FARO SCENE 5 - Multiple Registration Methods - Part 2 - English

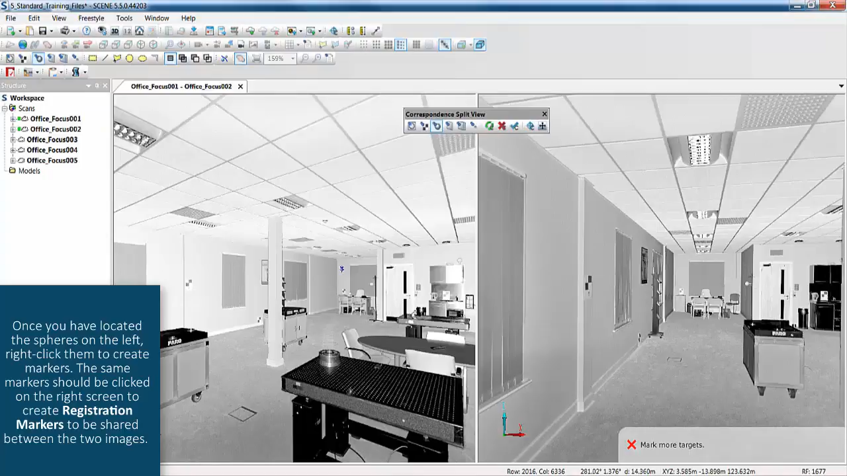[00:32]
Once you've located the spheres on the left, right click them to create markers.
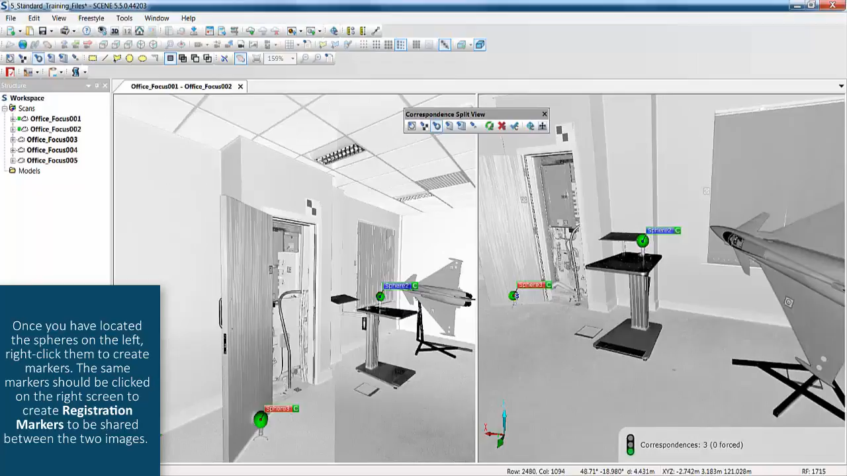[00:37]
The same markers should be clicked on the right screen to create registration markers to be shared between the two images.
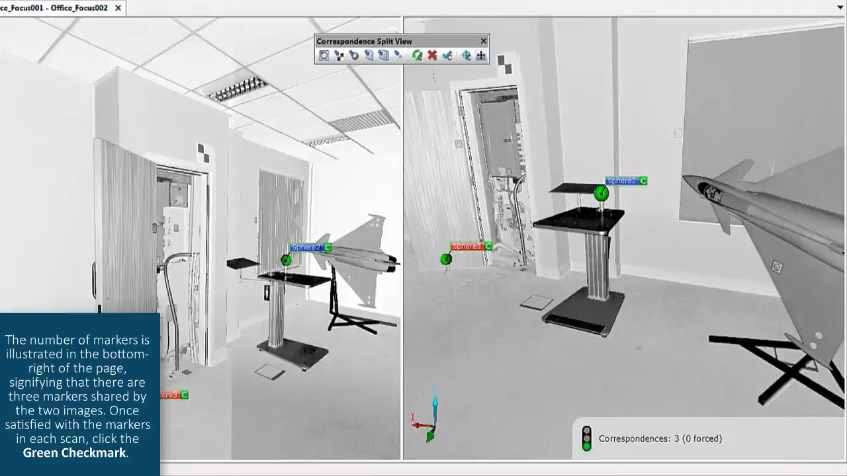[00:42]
The number of markers is illustrated in the bottom right of the page, signifying that there are three markers shared by the two images. Once satisfied with the markers in each scan, click the green check mark.
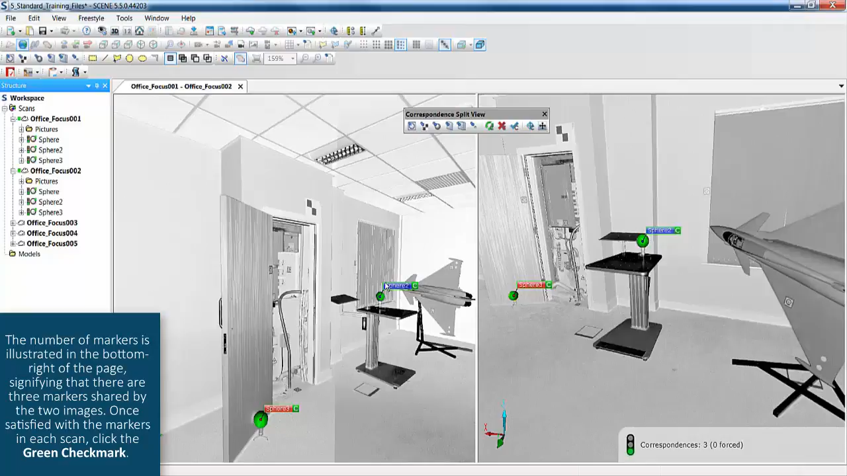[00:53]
This completes the registration between the two images and allows other scans to also be added using the same technique.
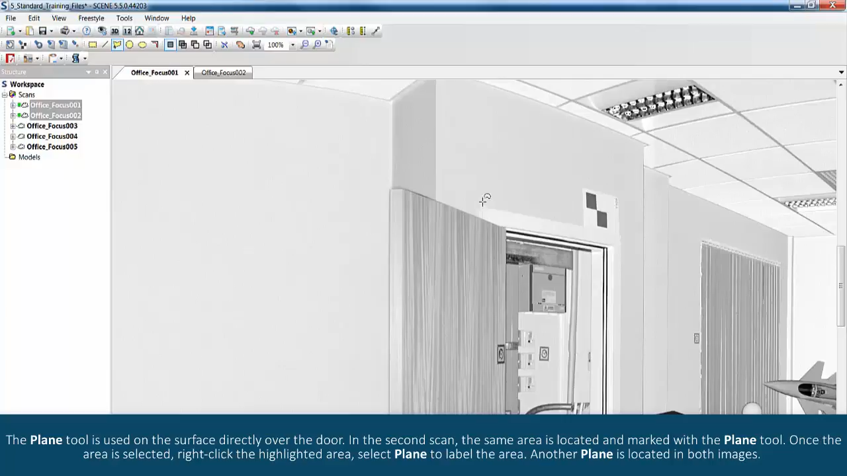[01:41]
The plane tool is used on the surface directly over the door. In the second scan, the same area is located and marked with the plane tool.
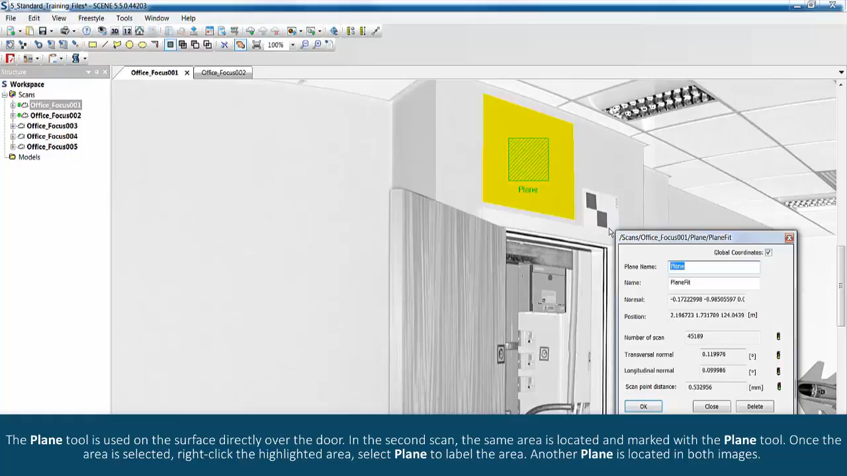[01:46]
Once the area is selected, right click the highlighted area.
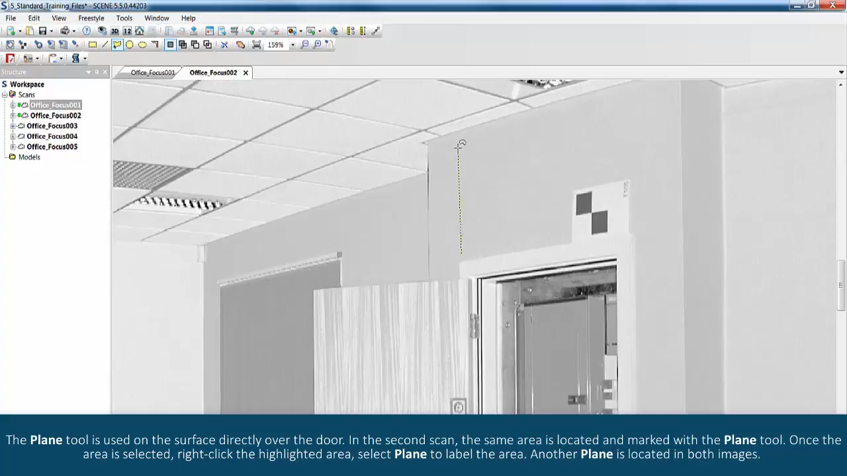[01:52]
Select plane to label the area.
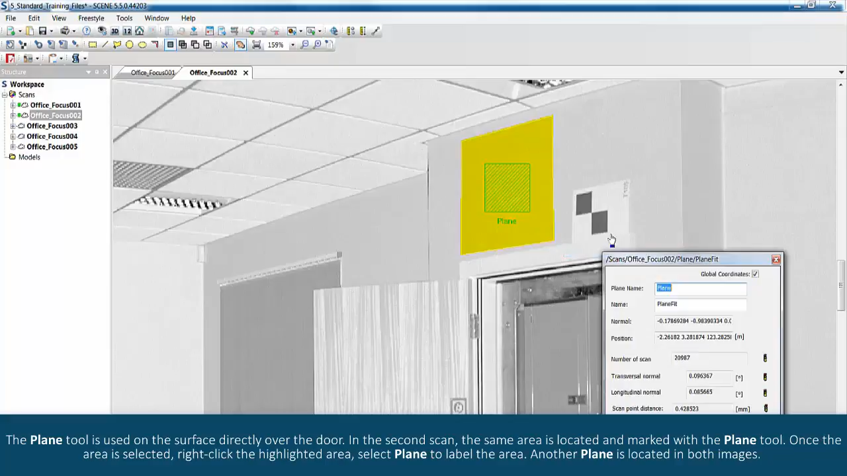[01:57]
Another plane is located in both images.
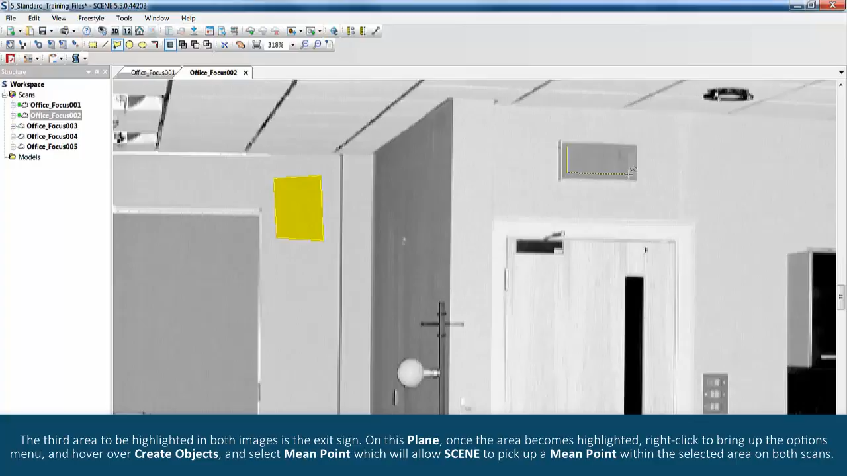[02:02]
The third area to be highlighted in both images is the exit sign. On this plane, once the area becomes highlighted, right click to bring up the options menu and hover over create objects and select mean point,
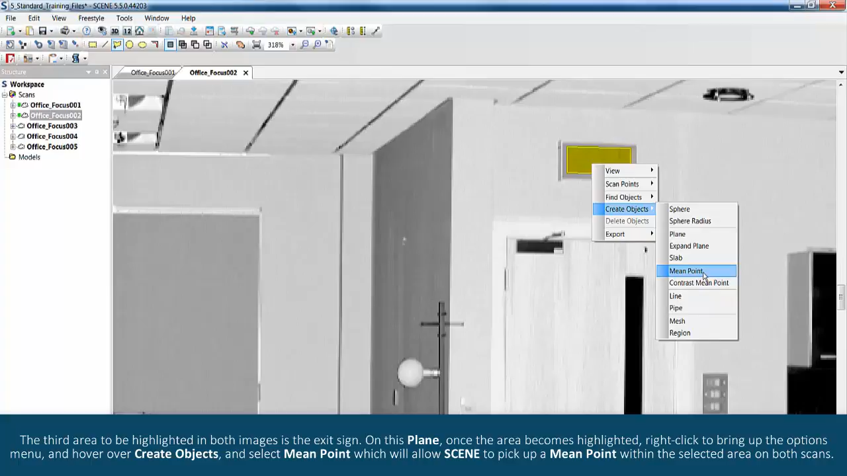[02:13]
which will allow scene to pick up a mean point within the selected area on both scans.
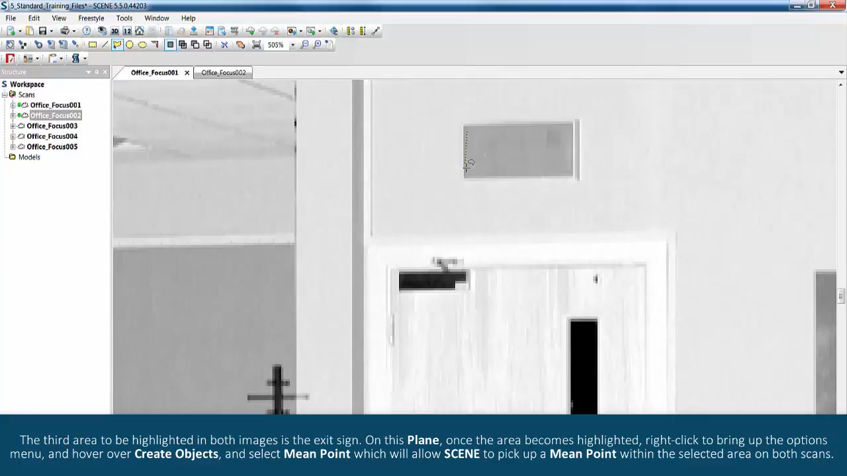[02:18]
Once the areas are selected, right click the scans folder,
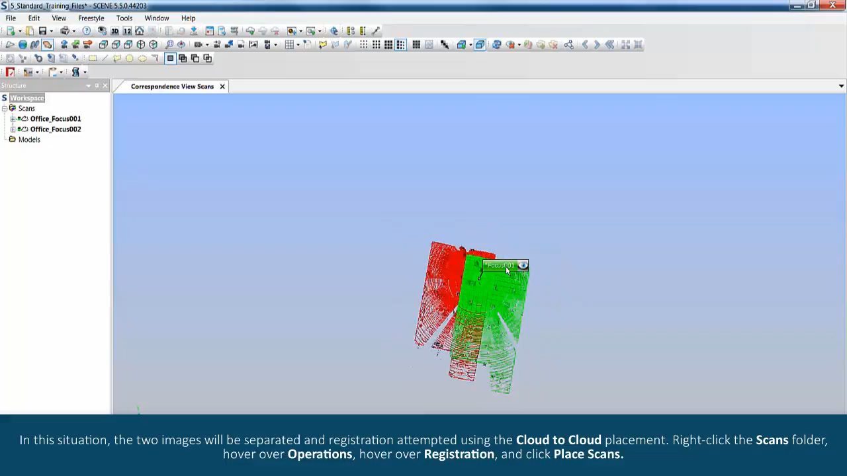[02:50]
Right click the scans folder, hover over operations,
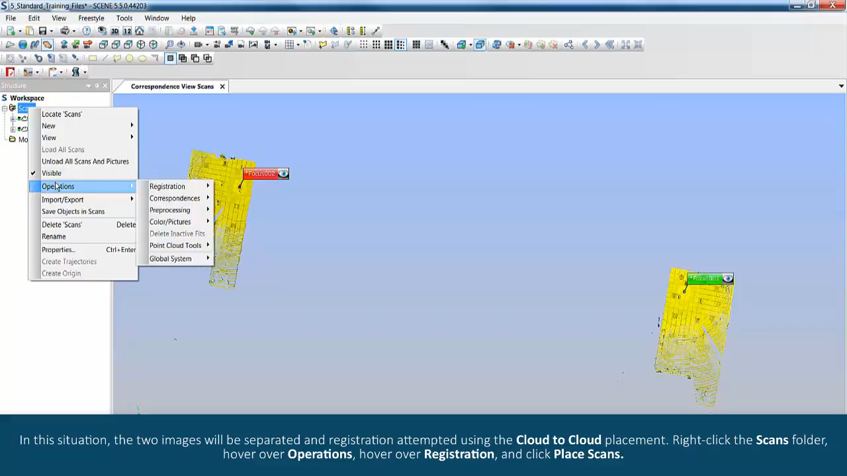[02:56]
hover over registration and click place scans.
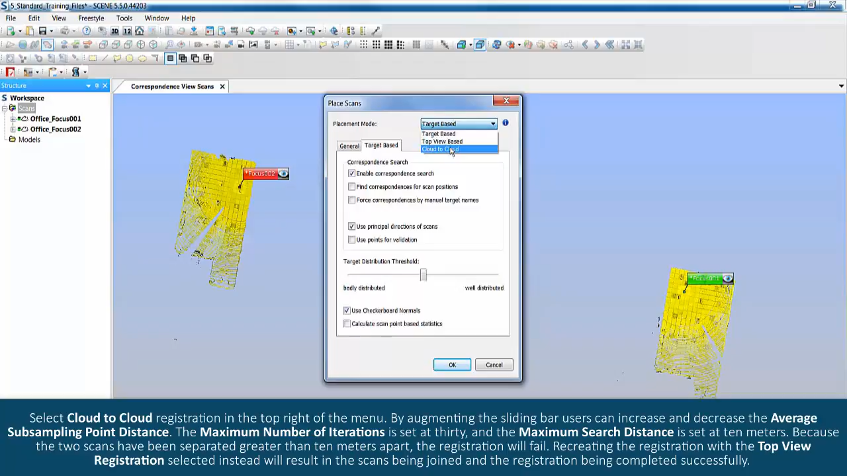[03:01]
Select cloud to cloud registration in the top right of the menu. By augmenting the sliding bar, users can increase and decrease the average subsampling point distance. The maximum number of iterations is set at 30 and the maximum search distance is set at 10 meters.
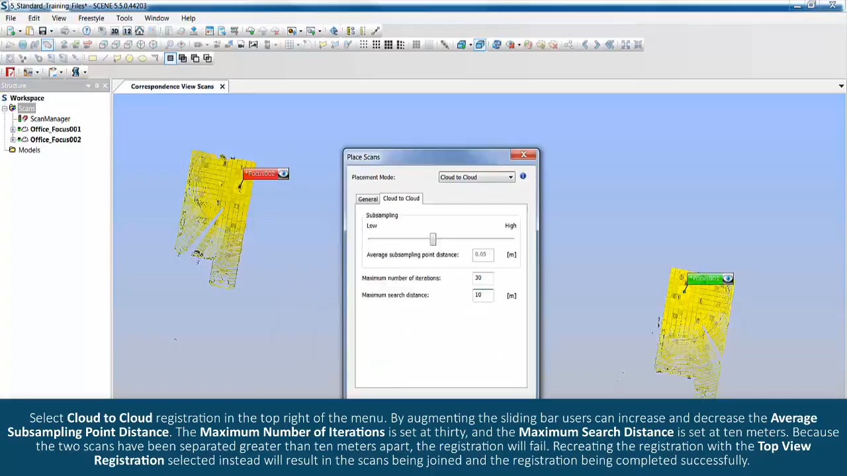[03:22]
Because the two scans have been separated greater than 10 meters apart, the registration will fail.
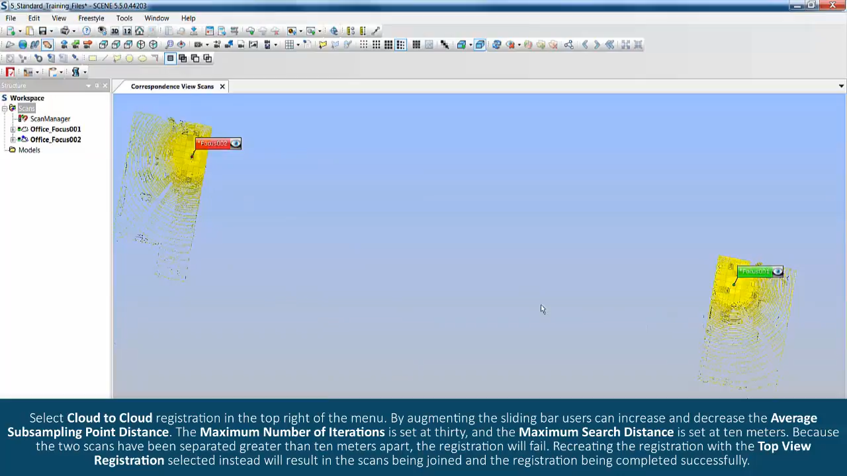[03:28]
Recreating the registration with the top view registration selection instead will result in the scans being joined and the registration being completed successfully.
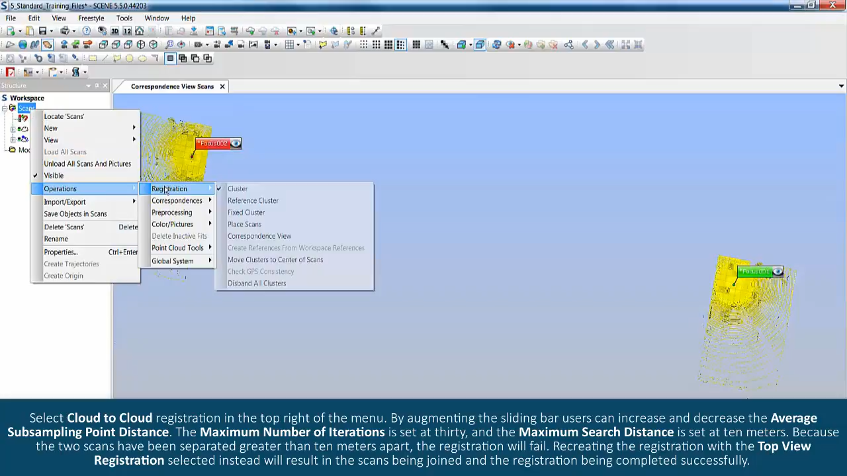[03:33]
Once top view has been completed, the scans will now be reunited. Re-initiate cloud to cloud to have the registration run successfully and register the images.
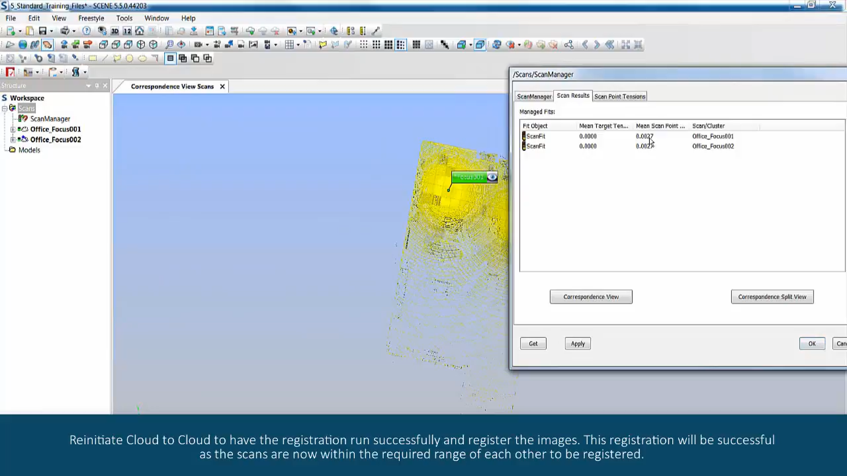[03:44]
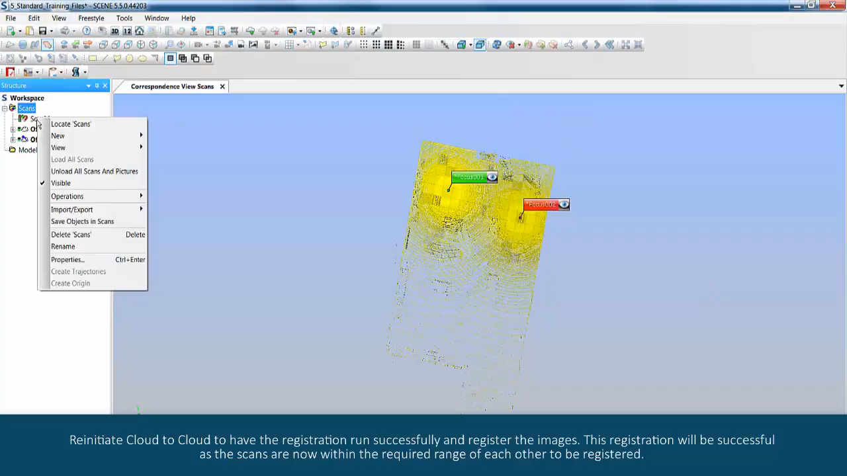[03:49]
This registration will be successful as the scans are now within the required range of each other to be registered.